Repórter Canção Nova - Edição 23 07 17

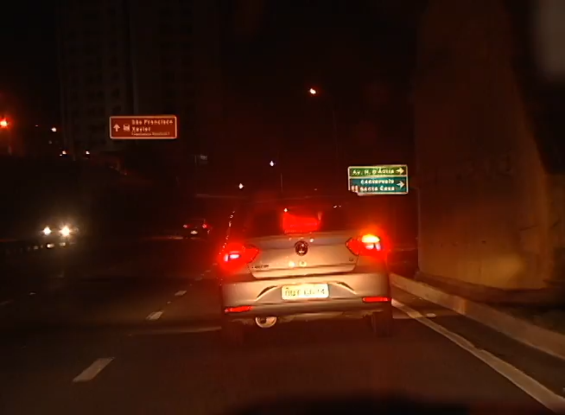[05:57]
E lá vão eles para a rua. A zona sul da cidade é a primeira parada.
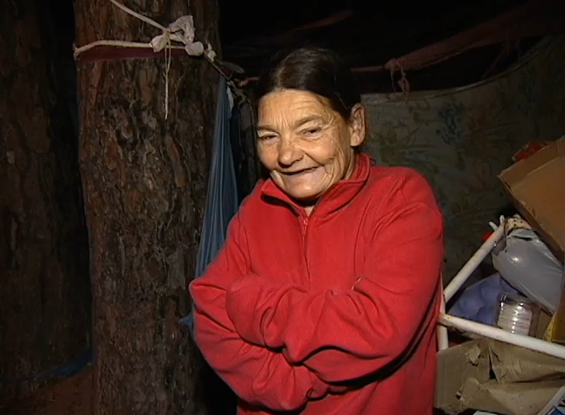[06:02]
Abrigo da dona Alzenir há cinco meses. Faltam palavras para agradecer ao que recebeu. É um trabalho muito bonito. Muito bonito.
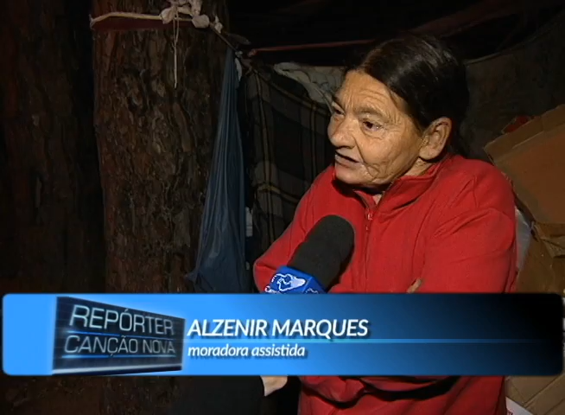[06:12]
E quando aparece uma doação de bom agrado, nossa, a gente fica contente.
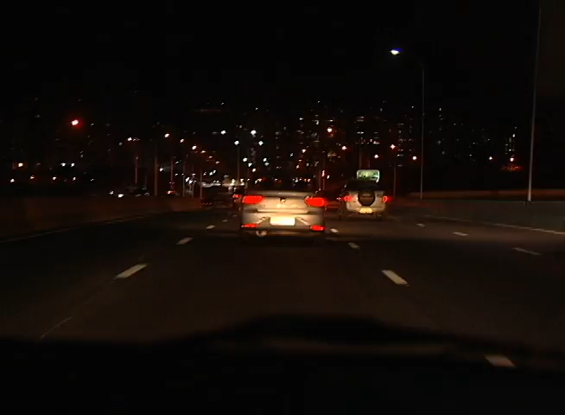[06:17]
Próximo destino, a região central do município, onde as pessoas se abrigam em calçadas, da maneira que conseguem.